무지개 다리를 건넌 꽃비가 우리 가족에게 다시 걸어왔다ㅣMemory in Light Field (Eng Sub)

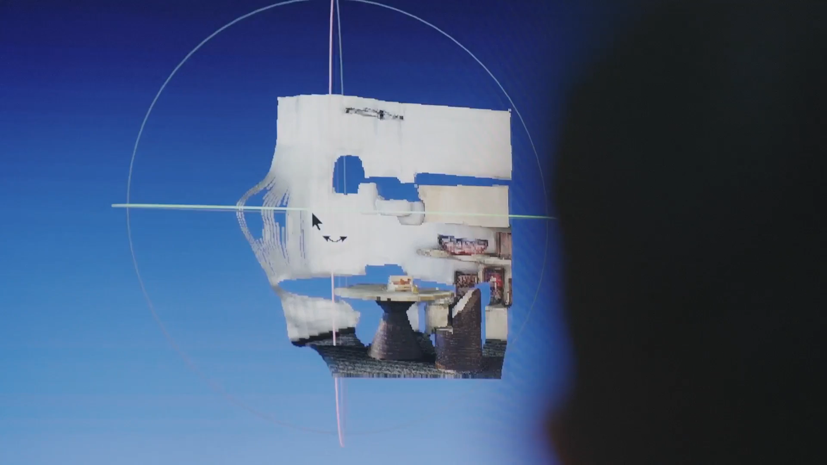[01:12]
앞서 구한 Depth를 통해 3차원의 정보를 입체적으로 표현할 수 있는 포인트 클라우드로 변환한 후 메쉬를 만들게 됩니다.